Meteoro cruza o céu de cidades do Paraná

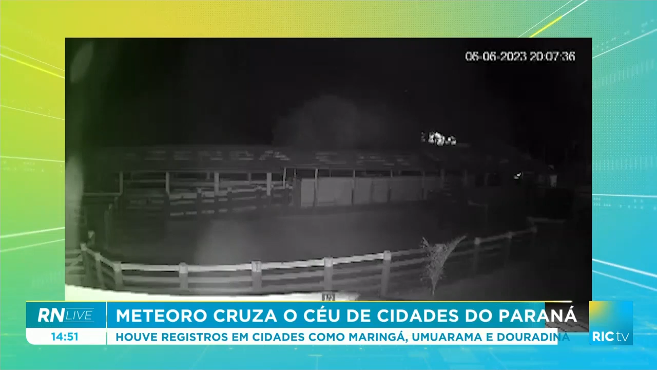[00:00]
Eu oro no céu em várias cidades do Paraná ontem à noite. As imagens que estamos vendo na tela foram feitas em Maringá e mostram um clarão tomando conta do céu durante a passagem do meteoro. Outros registros também foram feitos, né Manu?